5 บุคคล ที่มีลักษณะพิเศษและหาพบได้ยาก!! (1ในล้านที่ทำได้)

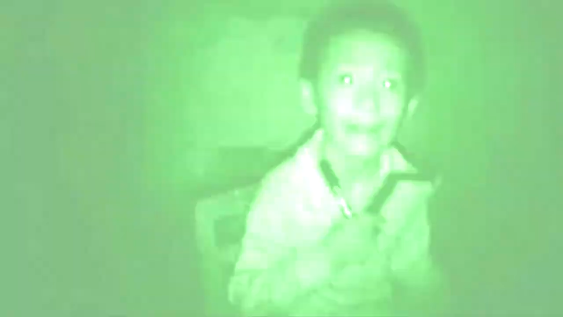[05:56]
คุณหมอในประเทศจินถึงขั้นตะลึงเมื่อเจอเด็กชายคนนี้เข้าไปเพราะเนื่องจากเขามีความสามารถใ
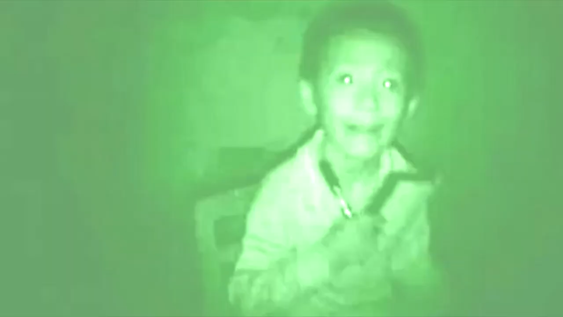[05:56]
นการมองเห็นในทีมืดได้และสิ่งที่พิเศษอีกจุดนึงก็คือดวงตาจะมีสีฟ้าประกายสวยงามซึ่งไม่ใช่สีฟ้าอย่